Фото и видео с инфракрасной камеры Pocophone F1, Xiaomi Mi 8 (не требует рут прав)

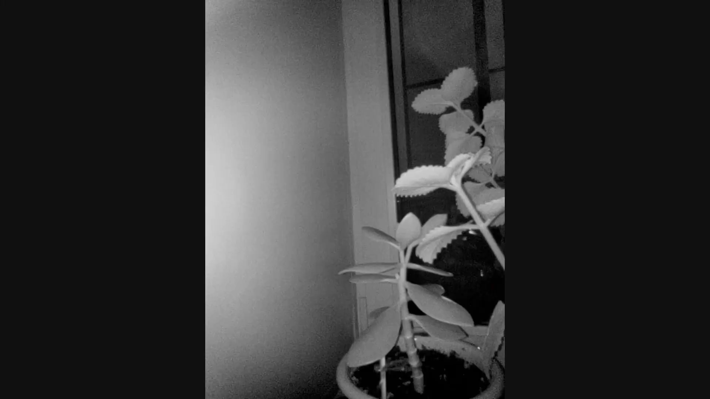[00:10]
Pocophone F1 и Mi 8. В чем особенность этих моделей? Что там есть специальная инфракрасная камера, которая распознает ваше лицо даже в полной темноте.